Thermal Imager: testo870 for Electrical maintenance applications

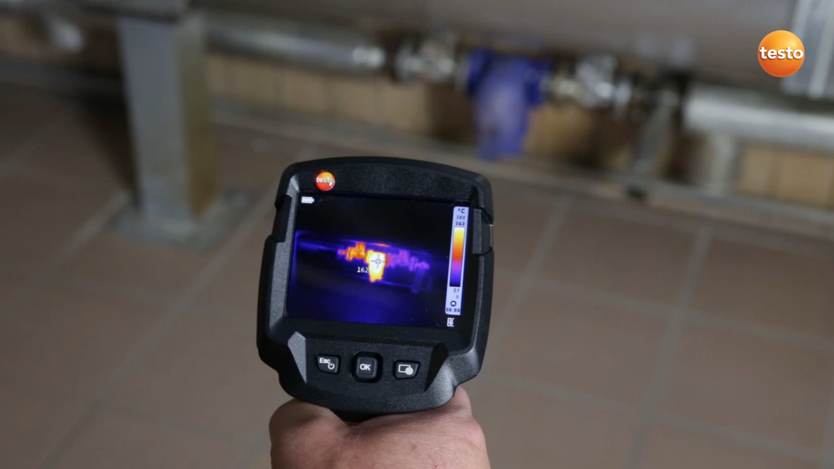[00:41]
That's why you can immediately see that there is no loss of steam.
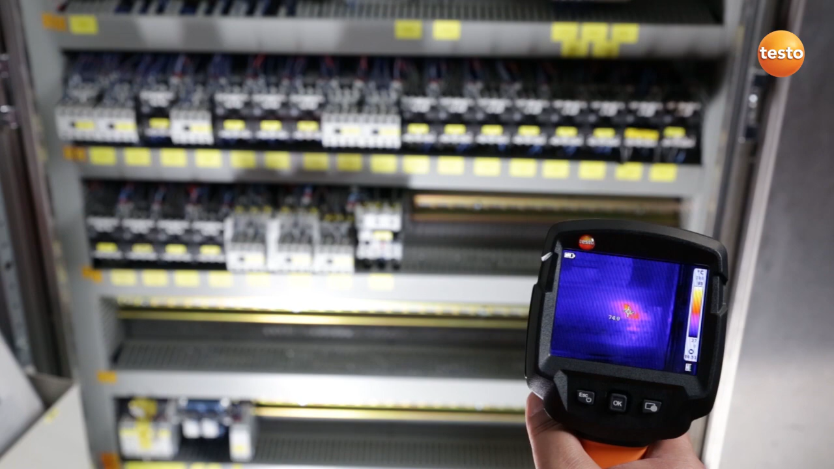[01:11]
The contactor urgently needs replacing before it fails completely and to eliminate the danger of fire.
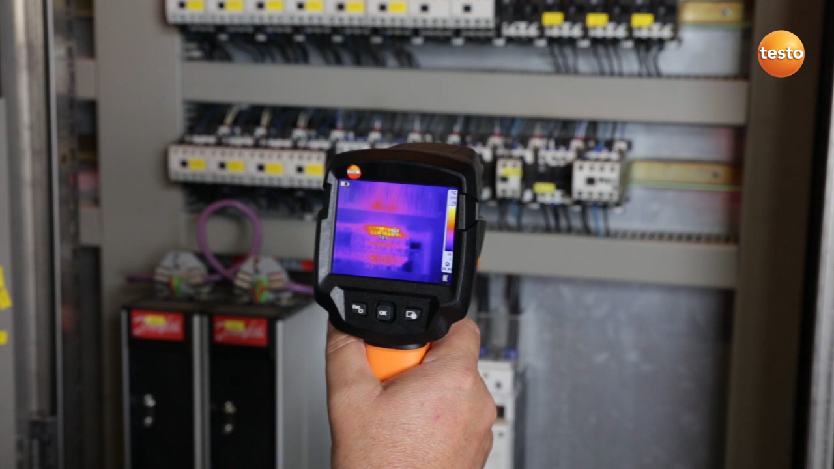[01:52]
we need to replace it soon so the plant can continue working without interruption.